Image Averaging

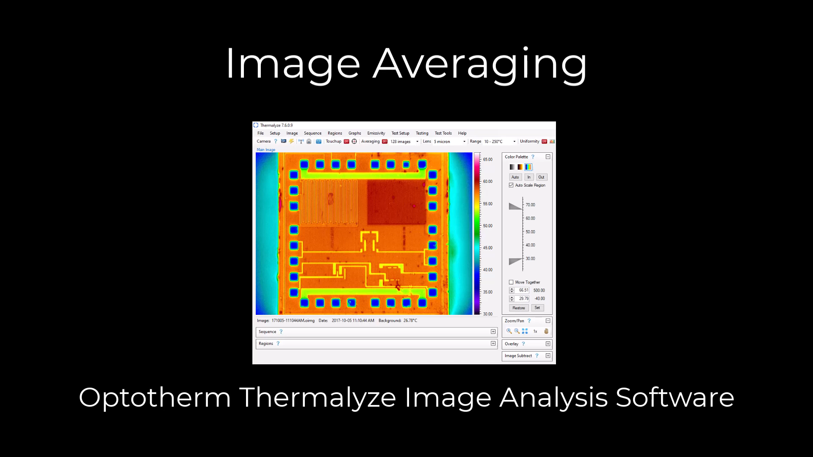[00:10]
When enabled, image averaging computes the running average of
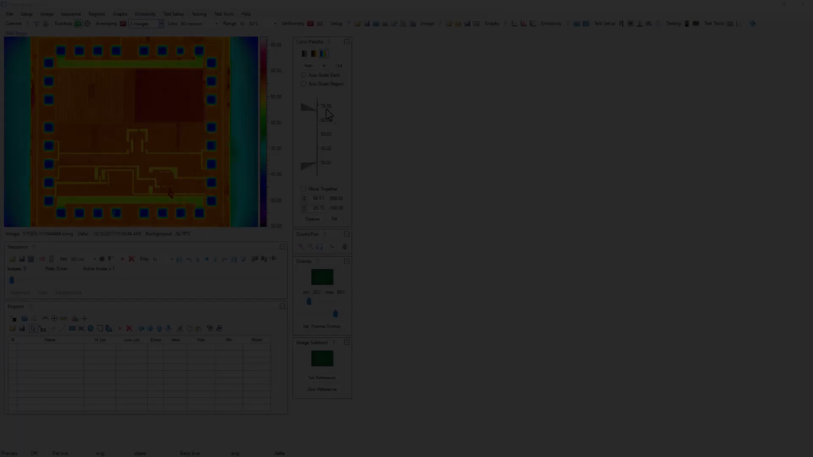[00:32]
Values for image averaging range from none to 128 images and can be selected from this dropdown.
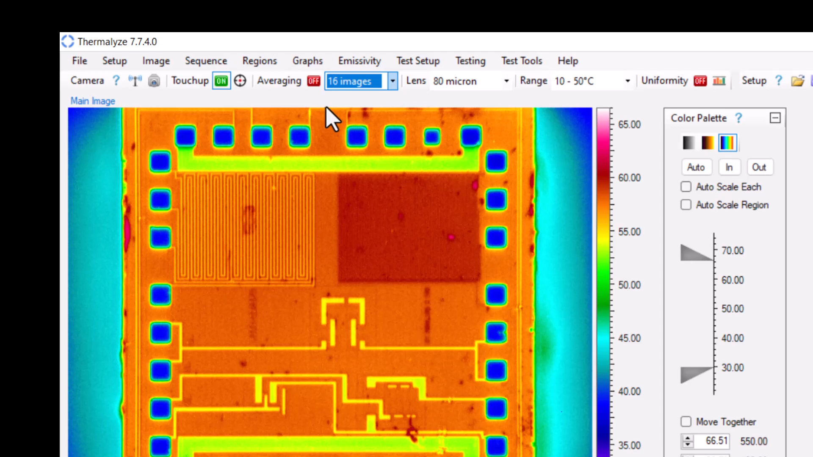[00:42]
To enable image averaging, toggle the averaging button to on.